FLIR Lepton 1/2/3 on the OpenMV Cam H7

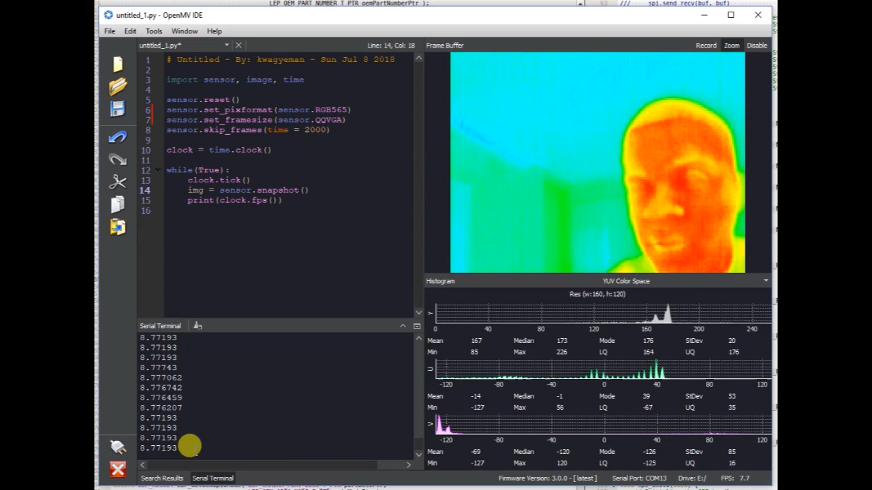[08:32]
And additionally, the FLIR Lepton 3 does not generate the extra dummy frames like the FLIR Lepton 1 anymore. It's strictly limited to its, you know, eight, about nine FPS output.